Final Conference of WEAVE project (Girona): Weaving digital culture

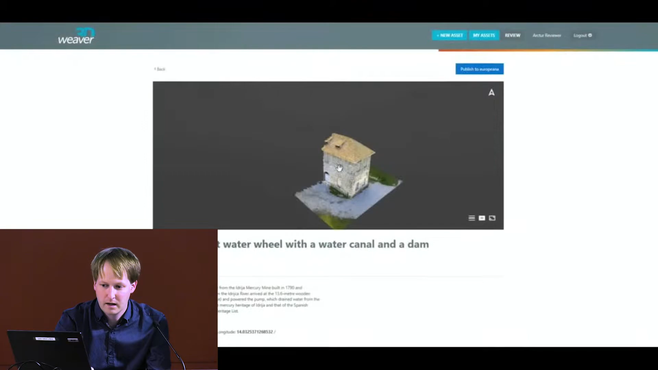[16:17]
So you see, this is basically how it is. At the beginning, it loads very fast.
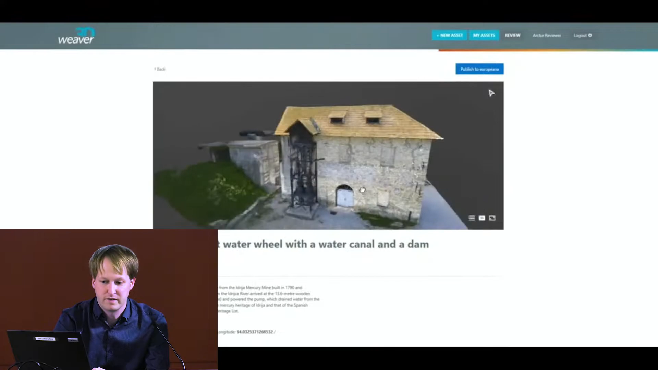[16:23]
A person can, using a mouse or a tab,
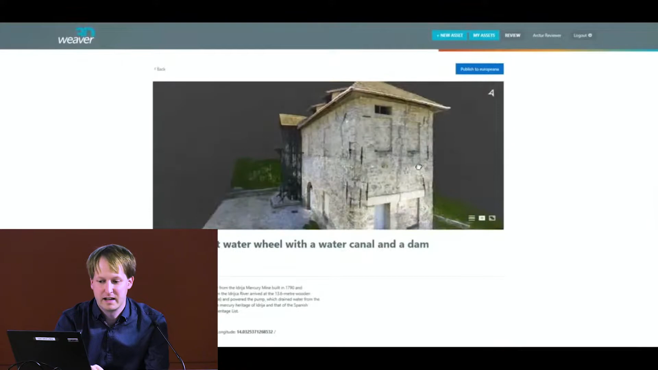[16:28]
turn around, zoom in, zoom out,
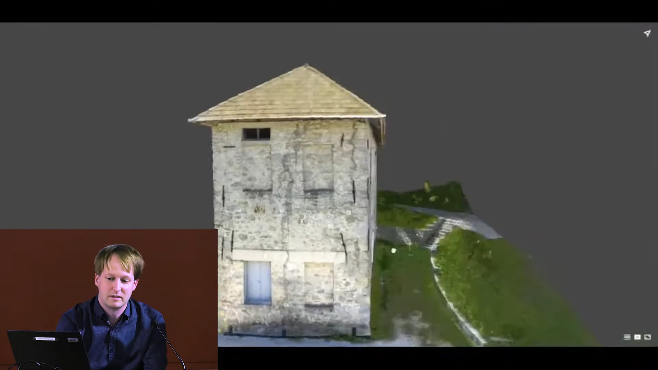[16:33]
make a full screen view of a model,
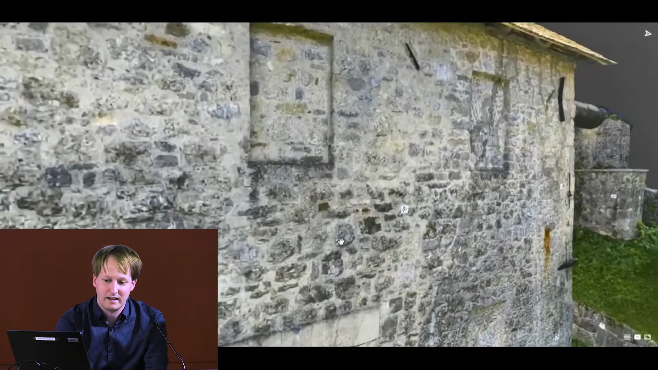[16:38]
and here you see as we're getting closer,
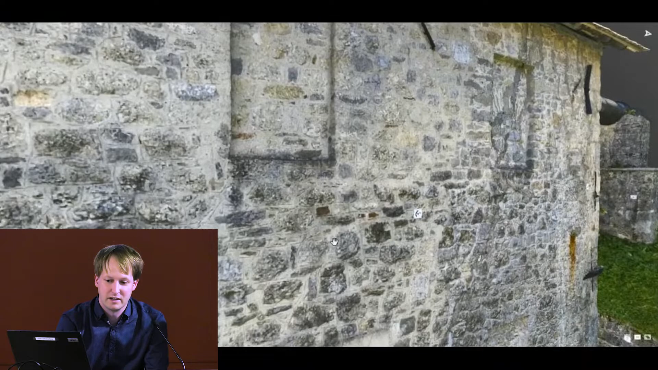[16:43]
the image is changing and is loading more and more details.
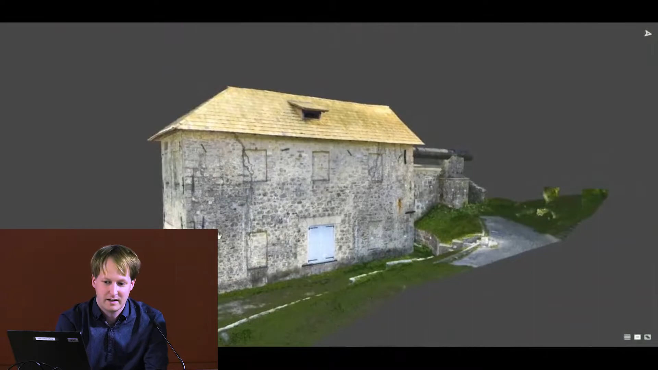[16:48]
And of course, the details depend also on how the model is prepared, how detailed it is. And it has functions, as I said, as measuring the distance, measuring the height. The accuracy of these measurements depends on two factors.
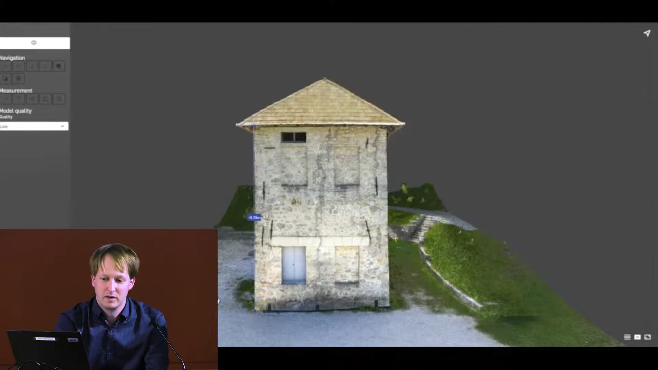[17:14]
One is how accurate a person is in selecting a point.
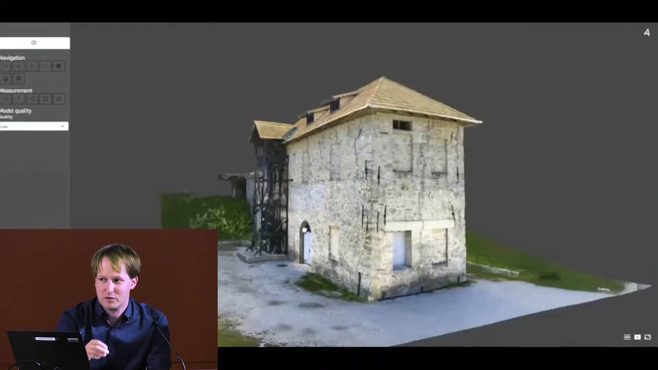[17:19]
So how accurate you are actually in selecting a certain location that you want to measure.
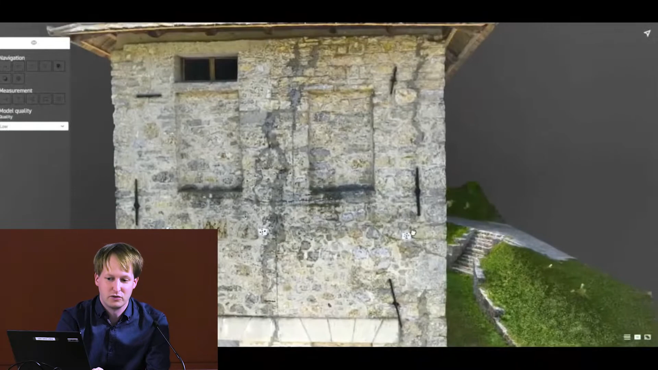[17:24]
And the second is on the accuracy of the model itself.
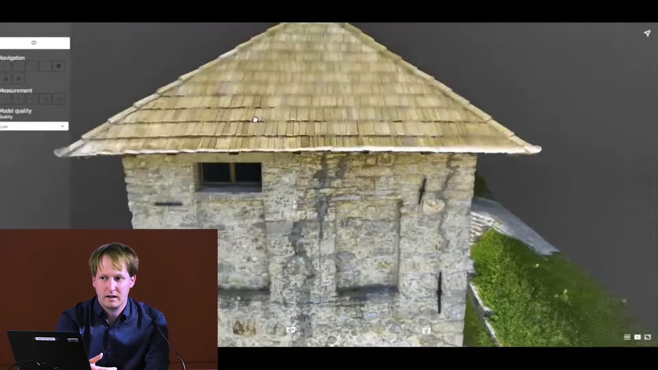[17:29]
So when we talk about the accuracy of the model itself,
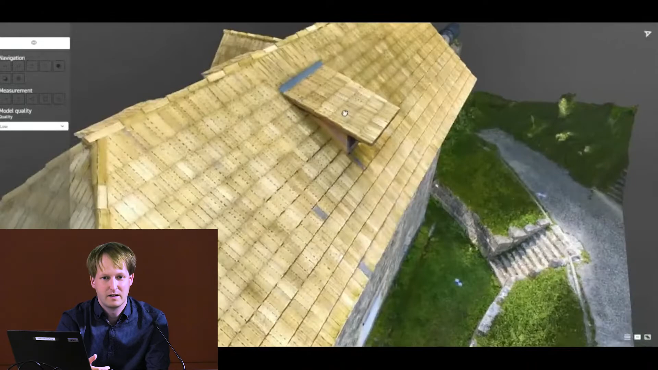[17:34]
it's how accurately it has been captured.
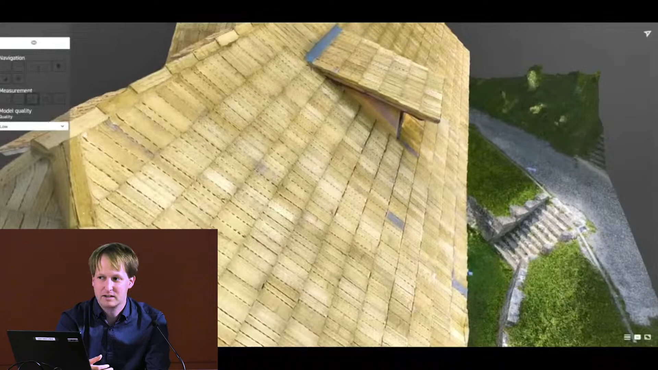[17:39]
So how representative this model is of the real natural building.